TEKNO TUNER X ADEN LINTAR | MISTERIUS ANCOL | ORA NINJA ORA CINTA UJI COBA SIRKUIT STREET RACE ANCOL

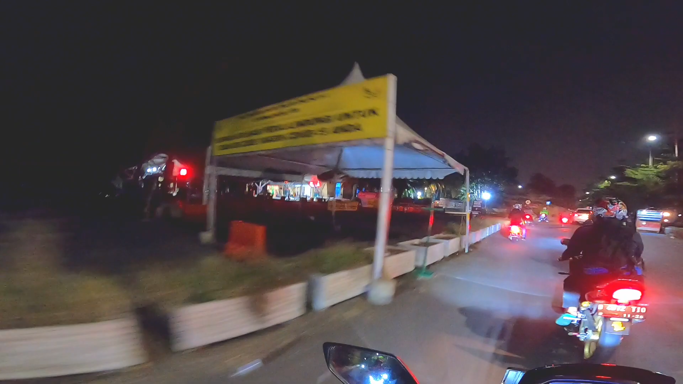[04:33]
Oke guys, ini udah sampai. Ini kiri masuk Taman Impian Jaya Ancol.
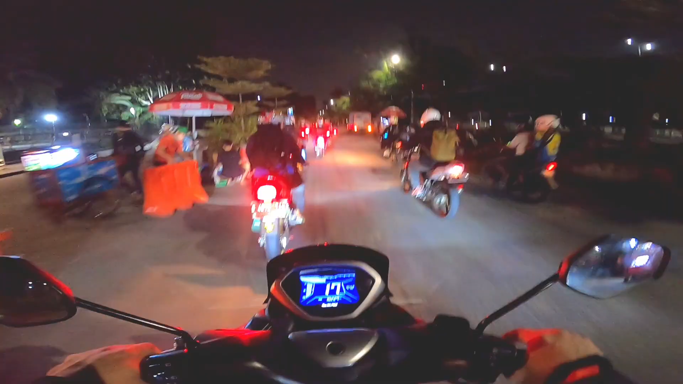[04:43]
Nah, kalau dari Google Maps sih kayaknya ujungnya di sini nih. Habis finish titik remnya terakhir di sini. Jadi jalanan ini nih ntar yang dipakai nih. Tapi banyak ini nih. Tambelan-tambelan yang bumpy. Bahaya juga tuh kalau habis ngerem. Ini yang gue bingung, dua jalur ngepas penontonnya di mana ya?
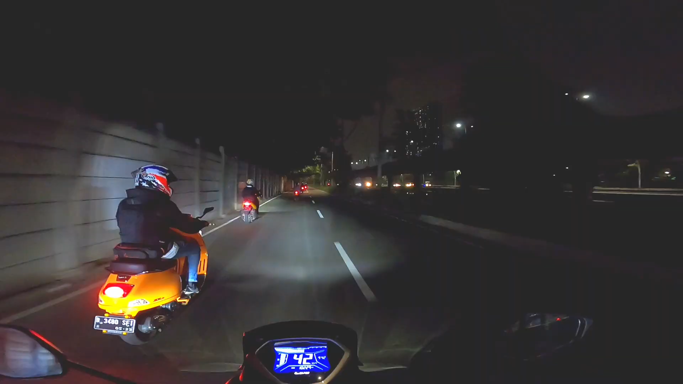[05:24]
Nih ini nih lagi top speed nih. Nih kayaknya titik finish ini nih.
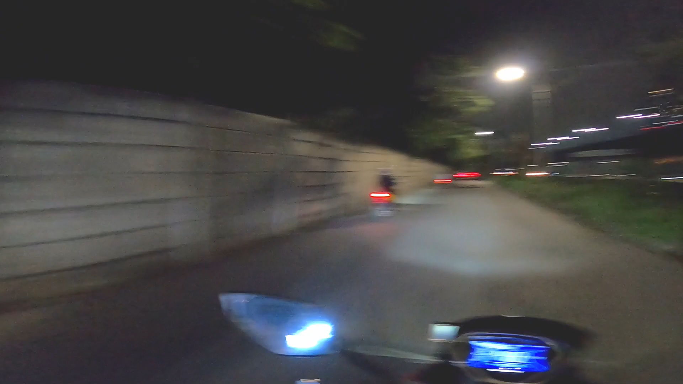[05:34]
Wih gelap loh.
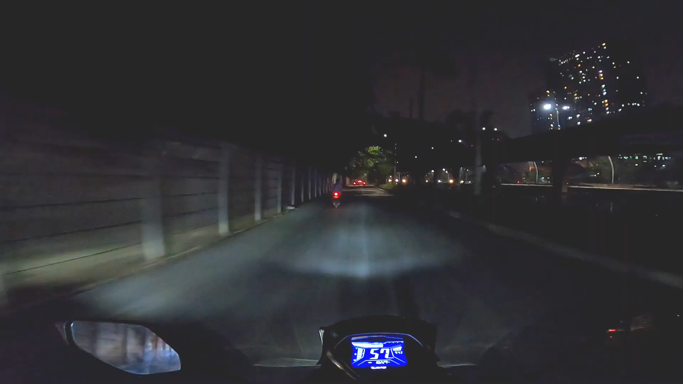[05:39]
Kalau night race sih harus dikasih lampu. Wah ini ada bumpy tuh.
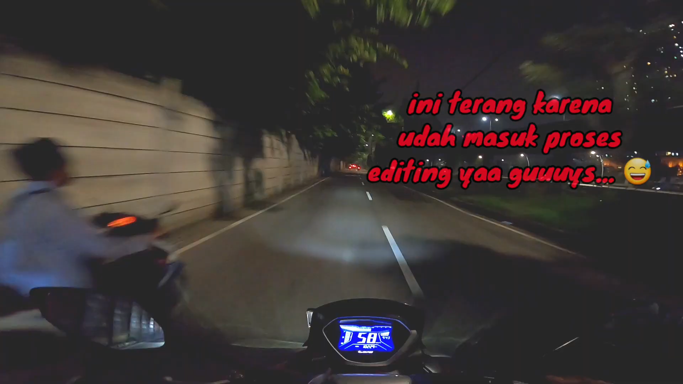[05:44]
Ada tinggi apa? Beda tinggi. Ini juga nggak rata. Startnya itu kayaknya di sini deh. Oke lah. Ntar kita tanya-tanya langsung ya guys.
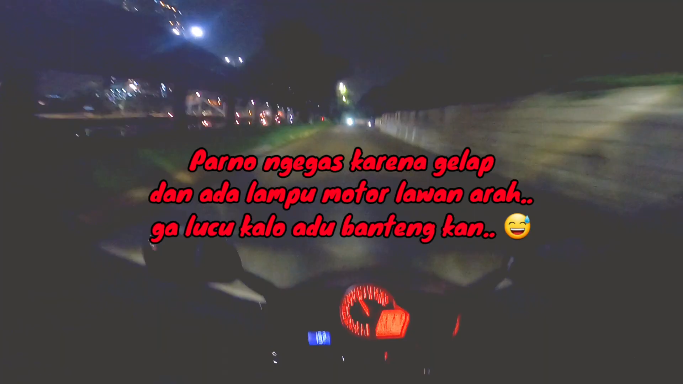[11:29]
Bumpy berkali-kali ya. Nah, di sini bumpy lagi. Bumpy lagi. Bumpy lagi. Oh, udah ditandain sini.
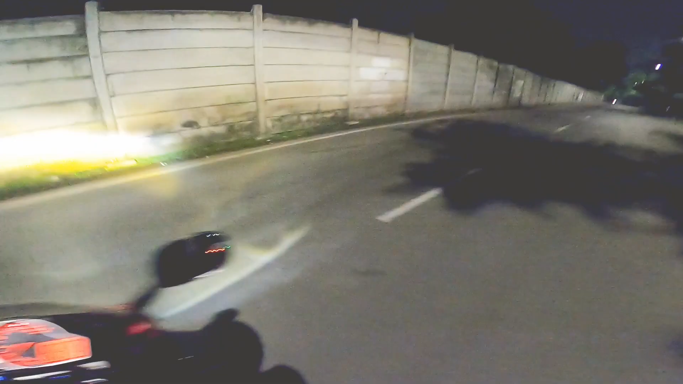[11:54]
Itu di finish nih, bumpy udah ditandain, itu udah ditandain.
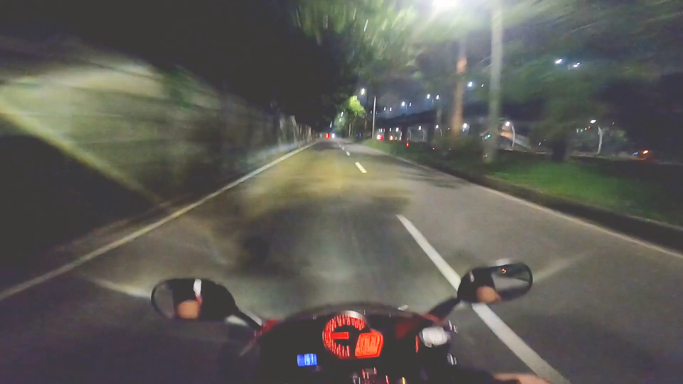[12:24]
Ini juga jalannya nih jelek ke sebelah sini. Bang, udah ditandain sih di pilox. Yang di mana? Di sepanjang jalan ini, mau lihat bang?
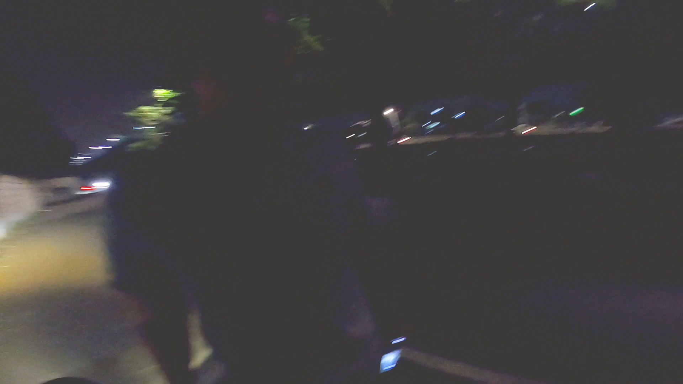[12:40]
Bentar. Yang kecil, ban kecil mau gue rekam dulu. Cobain ban kecil ya, gue panggil ya. Udah nih, panggil tadi. Oh, udah. Sama siapa? Han-Han. Bukan Han-Han. Yang hijau-hijau. Oh, David. Oke. Okay. Ntar bocet gue siapa? Oh iya, benar-benar.